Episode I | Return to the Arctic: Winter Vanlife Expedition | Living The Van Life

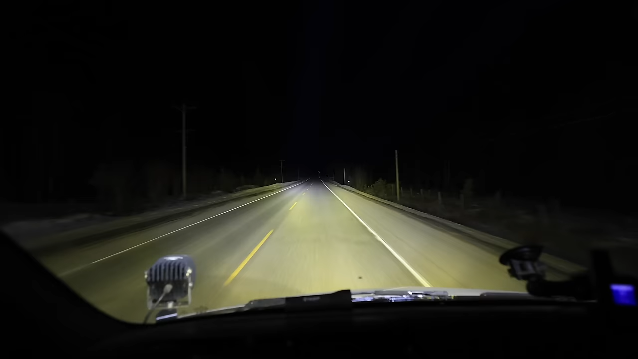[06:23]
These highways are pretty wide, well maintained, and clear of any sort of weather conditions.
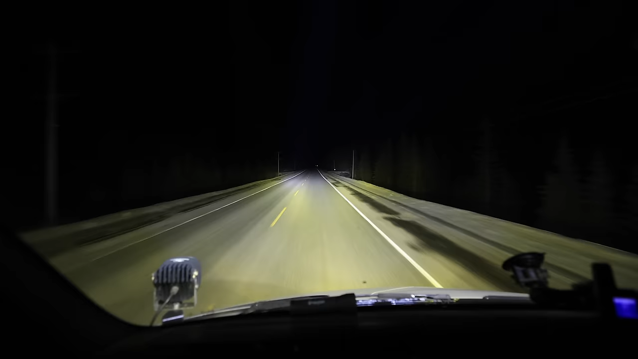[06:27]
So I think I'll go ahead and push into the night. That will be a good stopping point for day number one.